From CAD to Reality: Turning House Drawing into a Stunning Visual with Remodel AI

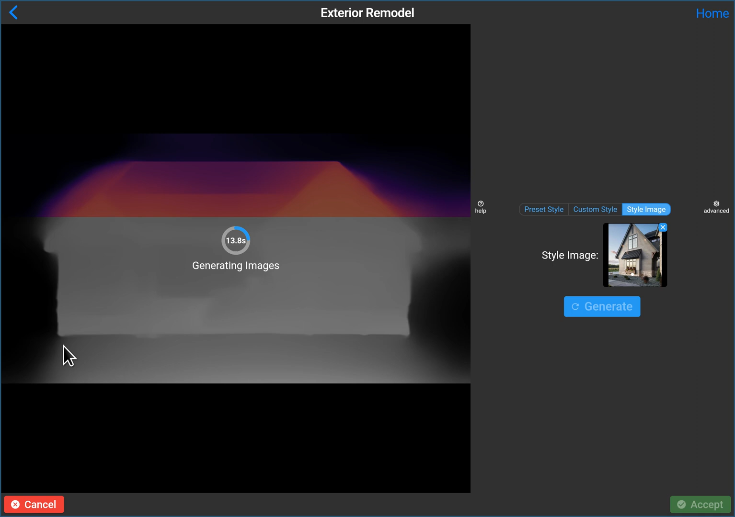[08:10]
We actually need some bushes and things here. So see, cause it's messing up the bottom here.